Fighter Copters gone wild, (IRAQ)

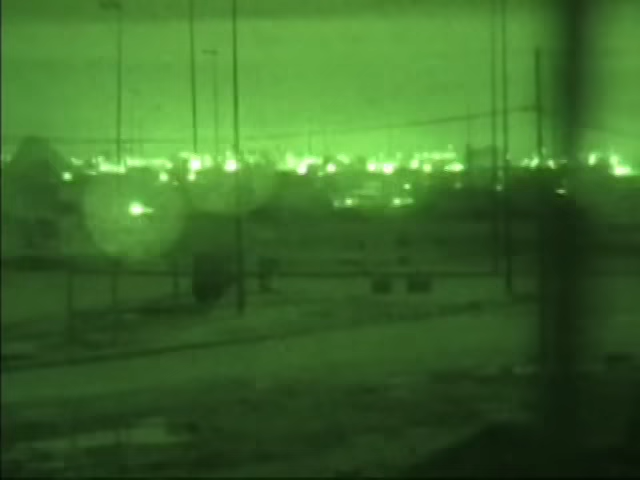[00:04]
Okay, there's his mark right there.
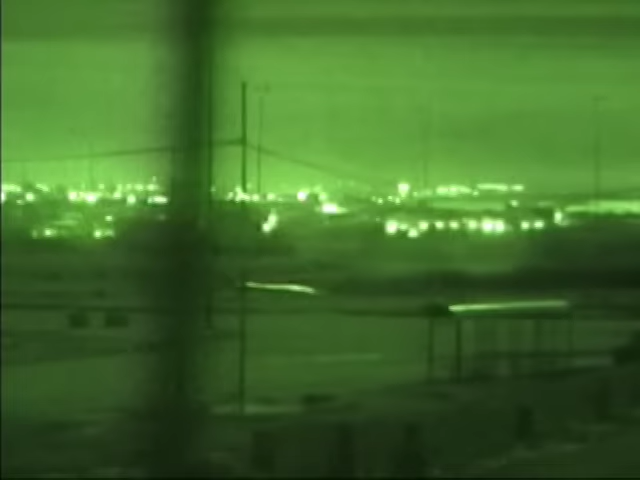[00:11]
Whoa. Eat your heart out, blammer. 6-1-2-8 on target. No.
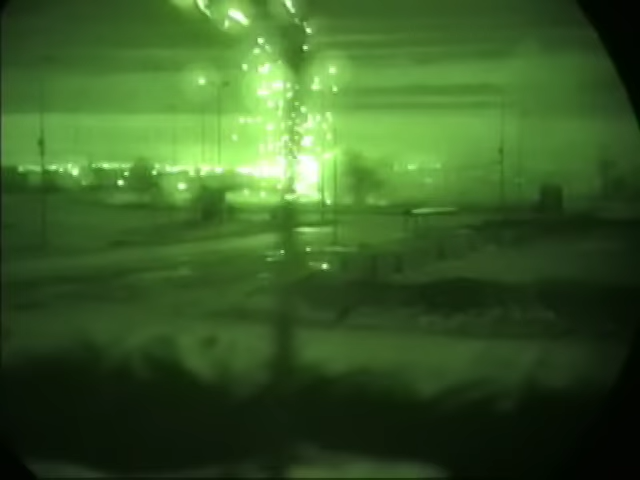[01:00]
Oh, that was an awesome shot.
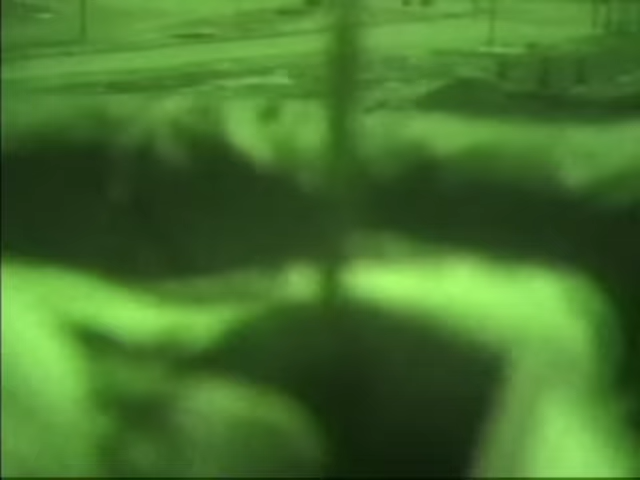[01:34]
Target marked by Isla. Roger, target marked by Isla. Roger, that's fucking cool.
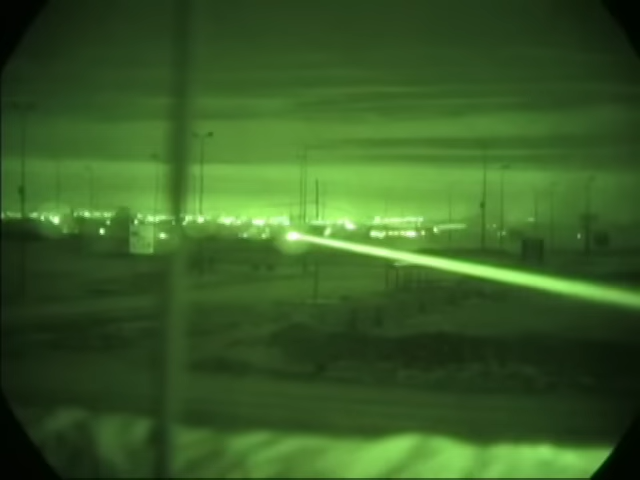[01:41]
Open area. Open area northeast of the traffic circle. Over.
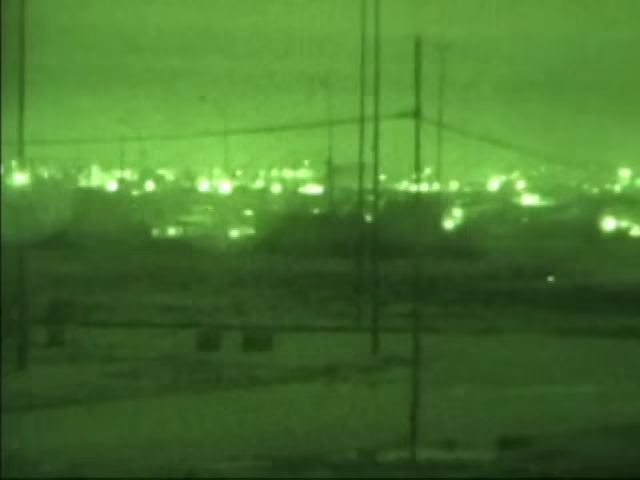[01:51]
Got hot. Roger. And target marked by Isla.
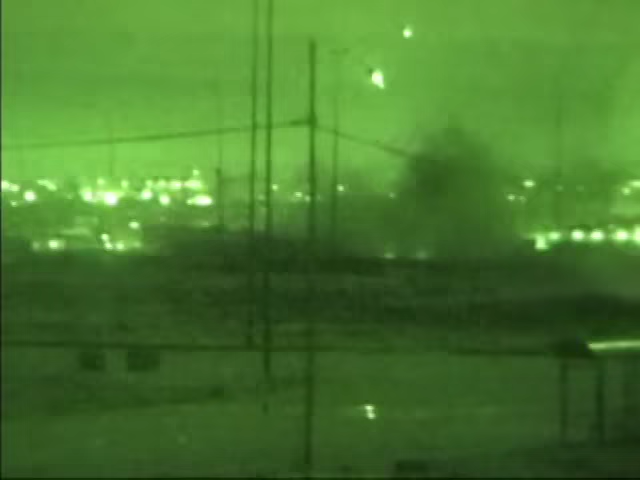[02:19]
What the hell was that? Let's press